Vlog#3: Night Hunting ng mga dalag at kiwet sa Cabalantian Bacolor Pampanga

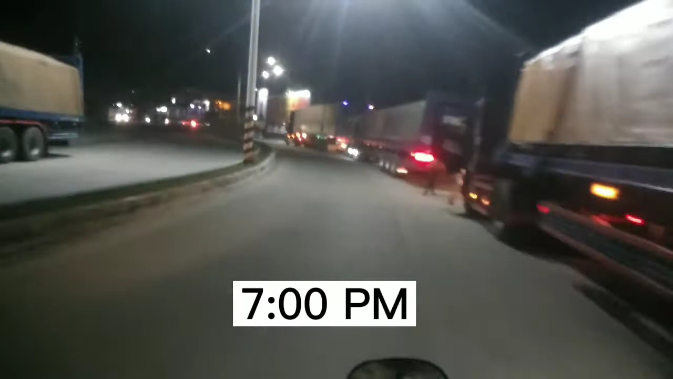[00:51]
Nagpapabiyahe na po kami papuntang Kabalanchan. Ayan o. Dito po kami sa highway Duman. Dito, ang daming dumadaan dito o. Ay, mga nagbabike.
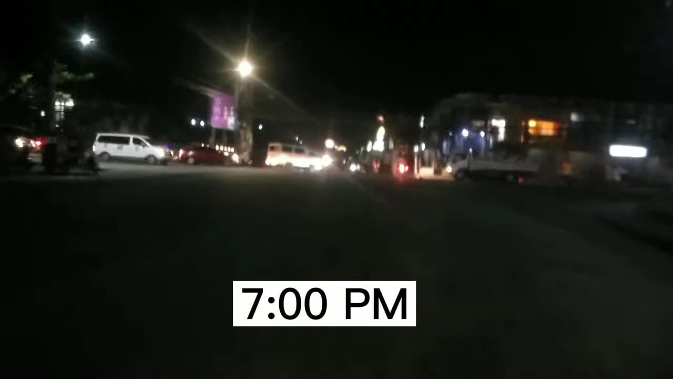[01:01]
Ayan o. So, tara po, gabayan po kami sa aming pag, ano po, pag nagdadrive po. Ayan po, dito po kami sa highway po. Ayan. No? Dahil dumadaan dito guys, no? Dahil dumadaan. So sige guys, magbibayan muna kami. Ito na po tayo sa Barangay Kabalanchan.
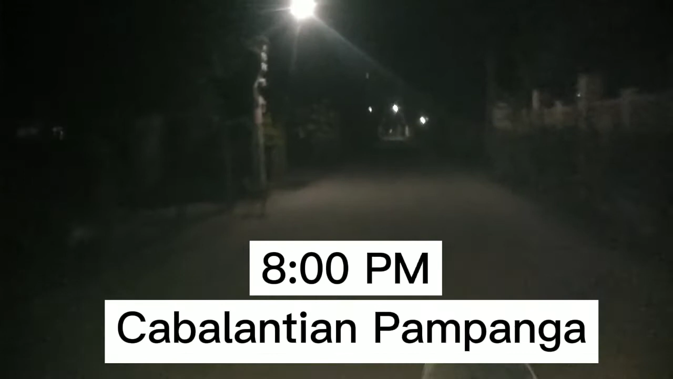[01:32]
So malapit na po tayo sa bahay po ni Bay, yung kasama po ni tatay ko. So yan, malapit na po kami.